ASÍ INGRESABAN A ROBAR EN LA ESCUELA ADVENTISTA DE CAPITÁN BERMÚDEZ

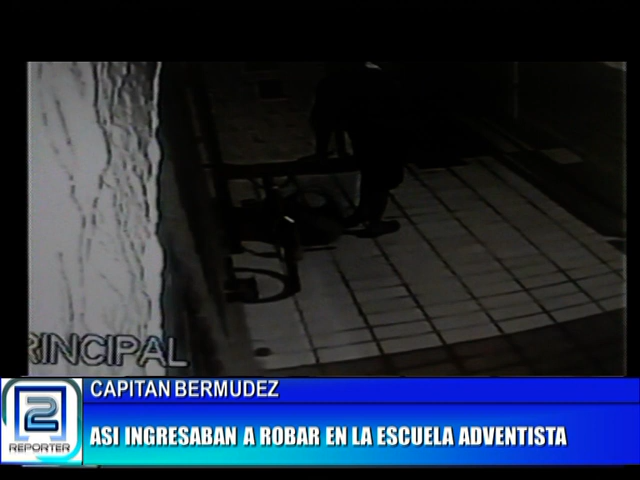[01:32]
sabía cuál era su objetivo, porque venía con algunas mochilas, algunos bolsos. Sigue pispeando para ver si no hay algún sereno, algo, en una especie de patio interno que tiene la Escuela Adventista ahí en calle San Salvador. Sigue observando a ver cuál era el mejor soporte para subir, y ahí está, subiendo como si fuera el hombre araña.